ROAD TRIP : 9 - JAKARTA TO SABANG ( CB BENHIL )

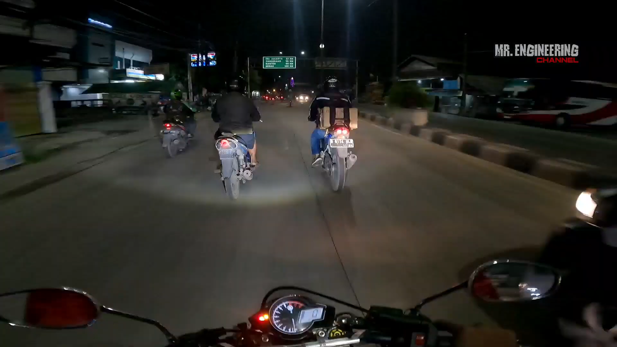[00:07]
Melanjutkan perjalanan saya dari Karawang menuju Jakarta, gimana saya harus melewati kota Bekasi dulu.
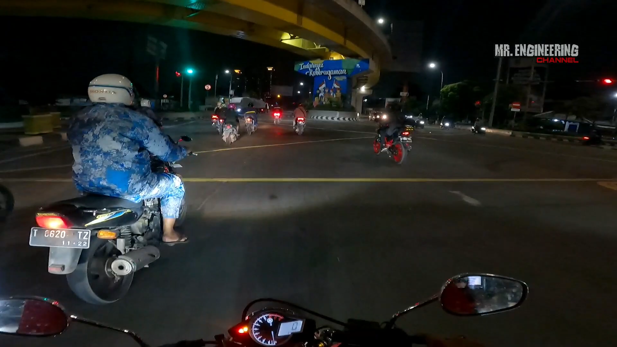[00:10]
Dan masih bersama Mas Chan, saya diantar sampai ibu kota.
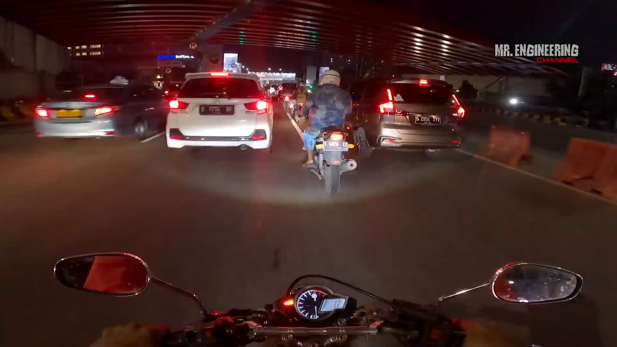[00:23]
Dan saya tetap memilih night ride, karena kalau siang hari mungkin ya bisa macet dan juga panas.
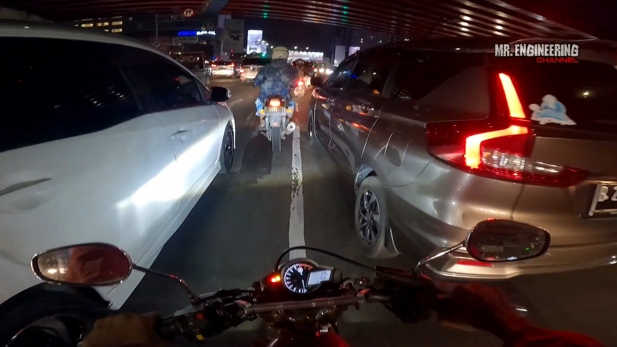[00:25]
Kalau malam kan lumayan, kan lebih nggak terlalu macet juga.
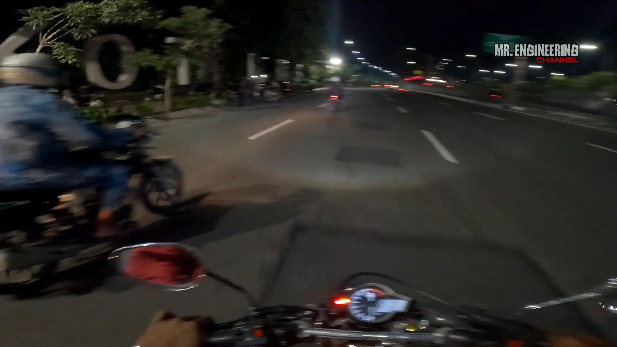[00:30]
Dan untuk jarak tempuh dari kota Karawang menuju Jakarta memakan waktu kurang lebih 1,5 sampai 2 jam. Ya tergantung gasnya juga sih.
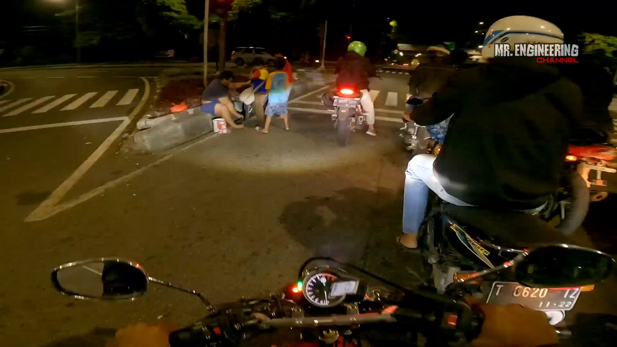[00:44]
Dan inilah pertama kali saya night ride di Jakarta. Seperti ini sih rasanya.
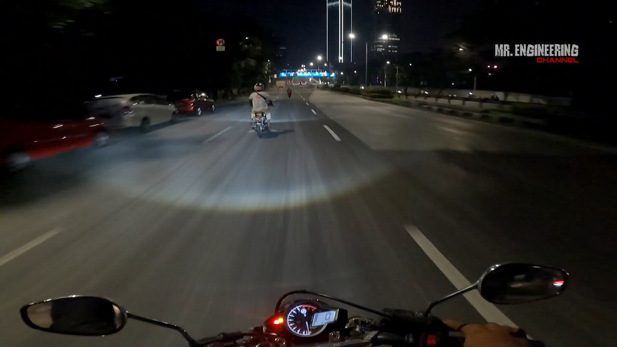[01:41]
Untuk tujuan pertama kali saya yaitu silaturahmi ke CB Ben Hill. Di sini saya masih tetap ditemani Mas Chan dan juga Racing Squad yang ada di Jakarta Utara.
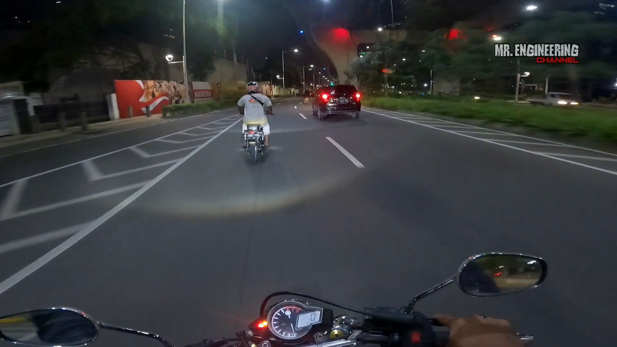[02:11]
Selain ngejar sepinya, Jakarta itu emang asik kalau di malam hari. Kerap-kerip lampu di kota itu bagaikan bunga di pagi hari.